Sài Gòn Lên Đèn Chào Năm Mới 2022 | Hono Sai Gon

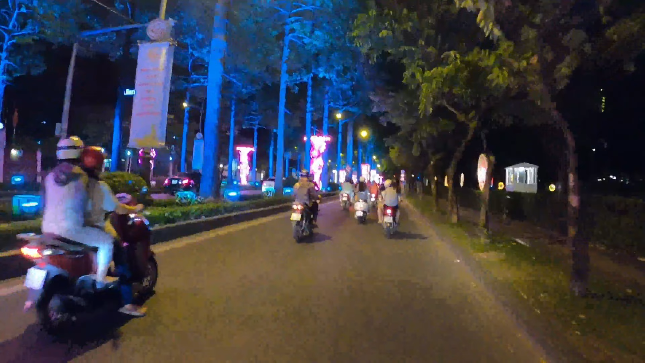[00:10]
xin chào các bạn, chào mừng quý cô bác anh chị và các bạn đã quay trở lại với kênh Hono Sài Gòn. Hôm nay là 14 tháng chạp năm 2021, đó là 14 của tháng Tết rồi đó các anh chị. Cũng còn 15 ngày nữa thì đến Tết Nguyên Đán, Tết cổ truyền. Thì hôm nay em mời các anh chị cùng em đi một vòng ngắm đường phố Sài Gòn,
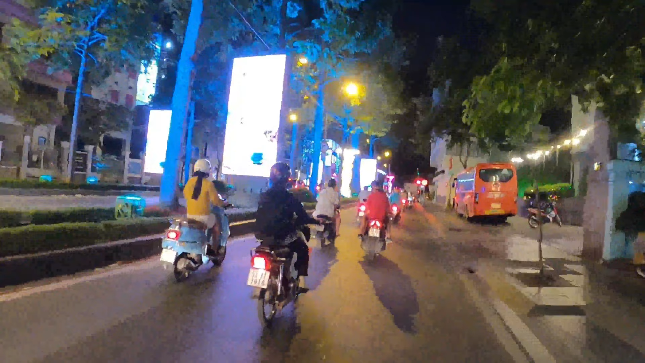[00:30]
lên đèn chuẩn bị đón Tết mừng xuân mới, xuân Nhâm Dần 2022. Dạ, hiện tại là em đang có mặt trên đường Nam Kỳ Khởi Nghĩa.
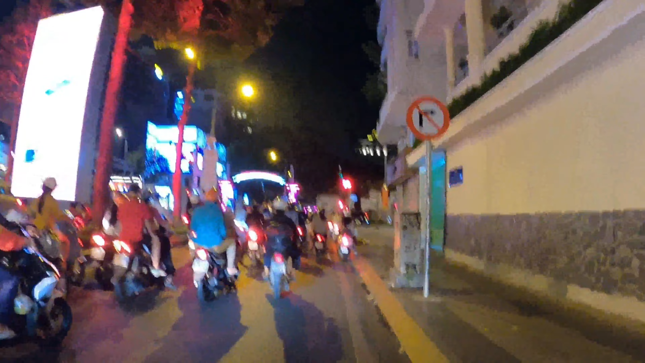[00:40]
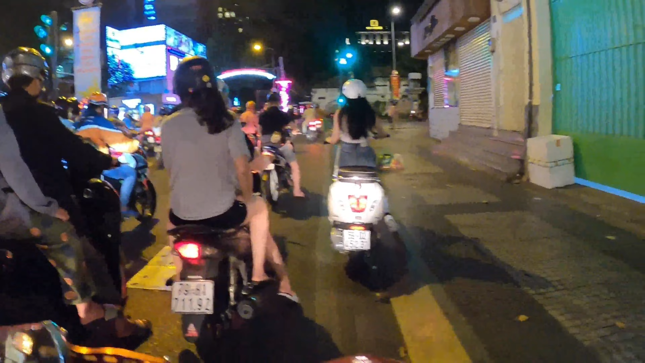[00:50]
Đây là phía cổng chào chúc mừng năm mới 2022 nằm trên đường Nam Kỳ Khởi Nghĩa là các anh chị. Thì Thành phố Hồ Chí Minh cũng đã lên đèn chuẩn bị đón chào năm mới, năm Nhâm Dần 2022. Thì năm nay do ảnh hưởng của dịch Covid-19 ở khu vực Thành phố Hồ Chí Minh cũng bị ảnh hưởng nặng nề,
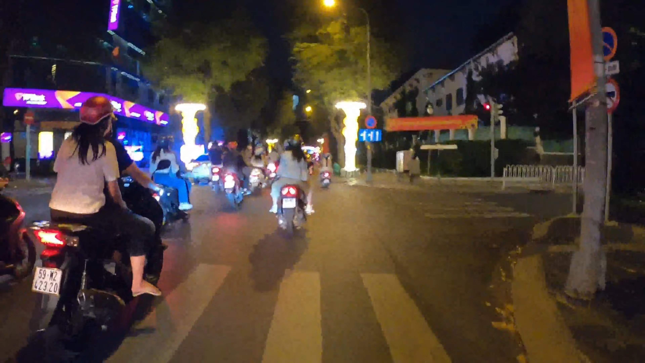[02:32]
Mặc dù thành phố năm nay không có tổ chức bắn pháo hoa, và không có tổ chức bắn pháo hoa nhằm tiết kiệm ngân sách của thành phố phục vụ cho phòng chống dịch bệnh, nên là tiết kiệm không bắn pháo hoa, nhưng mà vẫn tổ chức các hoạt động vui chơi khác diễn ra bình thường.
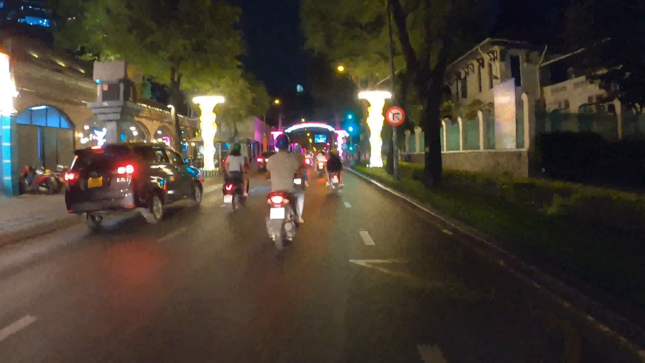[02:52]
Đây là em đang đi trên đường Nam Kỳ Khởi Nghĩa,
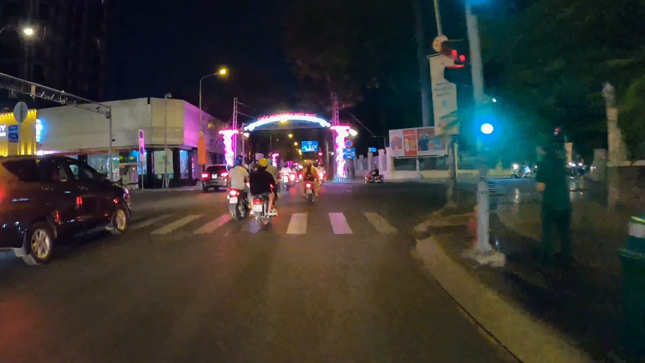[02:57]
các anh chị thấy một đoạn thì hoa mai vàng và một đoạn thì hoa mai màu hồng, khá là đẹp không?
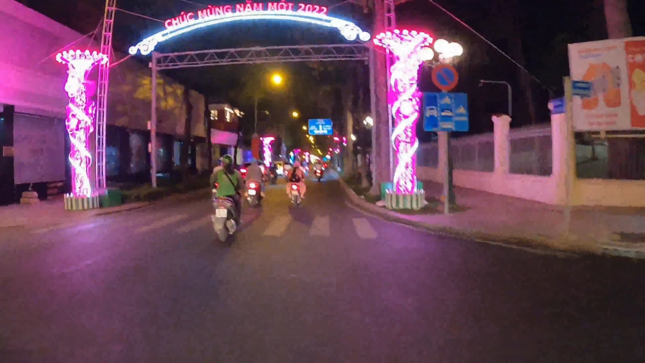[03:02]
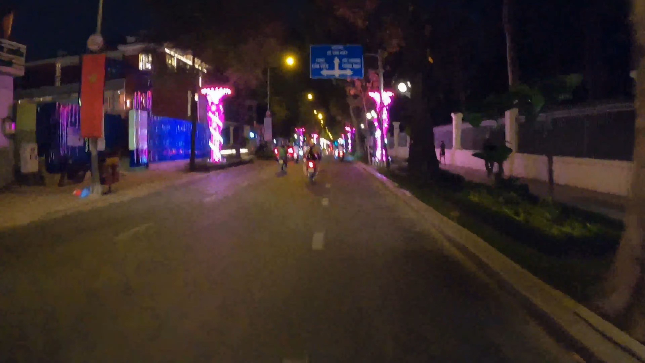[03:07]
Đây là phía trước của Dinh Độc Lập nè các anh chị. Phía trước của Dinh Độc Lập, bây giờ mình sẽ quẹo qua bên nhà thờ Đức Bà. Quẹo qua nhà thờ Đức Bà rồi mình đi tiếp đường Đồng Khởi. Mình sẽ xem đường Đồng Khởi trang trí đèn hoa như thế nào.
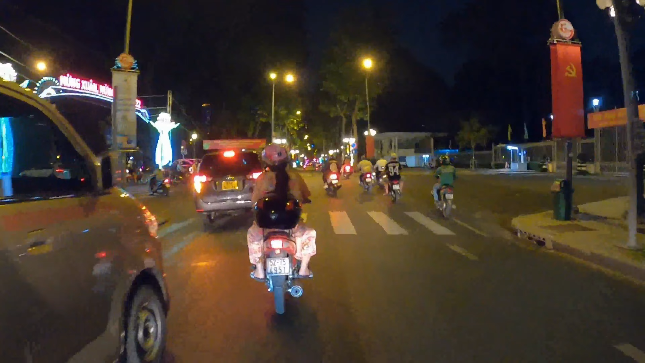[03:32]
Đây là đường Nam Kỳ Khởi Nghĩa, sẽ đi thẳng xuống dưới luôn anh chị. Đi thẳng xuống Nam Kỳ Khởi Nghĩa vẫn còn trang trí đèn hoa nhé. Nhưng mà mình đổi hướng đi, quẹo qua hướng nhà thờ Đức Bà. Đây là đường Lê Duẩn nè anh chị, đường Lê Duẩn về đêm đón chào năm mới khá là đẹp.
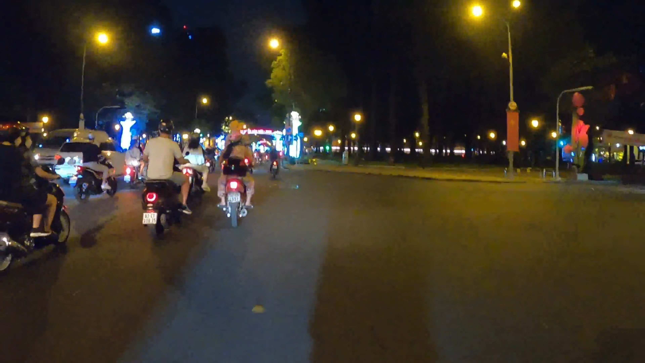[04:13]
trang trí ngoài đường phố để phục vụ bà con ở Thành phố Hồ Chí Minh đón chào năm mới, nhưng mà các anh chị thấy cũng ngoài đường bây giờ cũng khá là vắng không. Và hôm nay thì cũng là 14, 15 tháng chạp rồi mà đường phố thì cũng vắng anh chị, không có đông đúc bằng mọi năm.
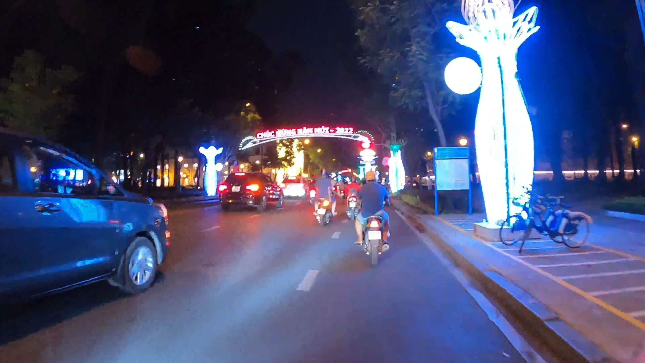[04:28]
Bởi vì năm nay ảnh hưởng của dịch Covid-19 rồi, người dân cũng đã về quê bớt rồi, và về quê cũng khá là nhiều rồi.
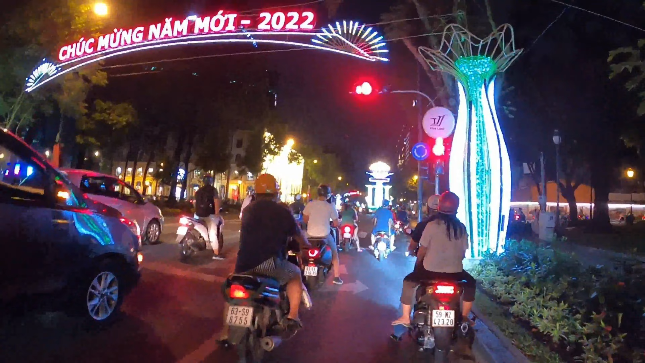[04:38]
Phía đây là phía Dinamon nè, cũng khá là đẹp, vòng xoay chỗ nhà thờ Đức Bà.
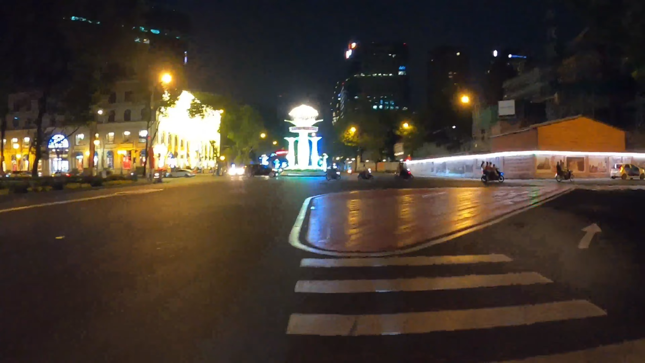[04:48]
Mình sẽ quẹo tiếp qua nhà
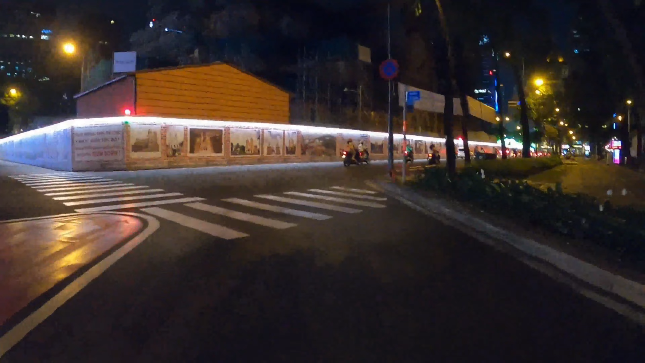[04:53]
thờ Đức Bà rồi mình đi đường Đồng Khởi nha các anh chị. Thì hiện tại ở nhà văn hóa thanh niên đang diễn ra lễ hội Tết Việt, và phố Ông Đồ,
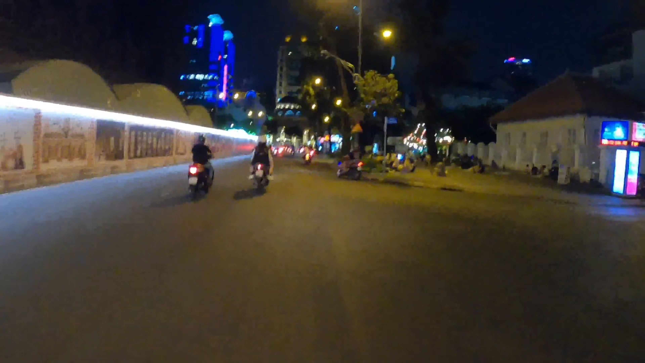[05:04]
con đường hoa mai vàng cũng khá là đẹp anh chị. Nếu có thời gian rảnh thì các anh chị đến nhà văn hóa thanh niên check-in phố Ông Đồ với con đường hoa mai vàng rất là đẹp, rất là lung linh vào buổi tối. Thì ở đợt dịch lần thứ tư vào khoảng tháng 8, tháng 9, tháng 10 thì người dân lao động ở các tỉnh đã rời khỏi thành phố Hồ Chí Minh đi về quê rất là nhiều các anh chị. Nên hiện tại thì thành phố rất là vắng.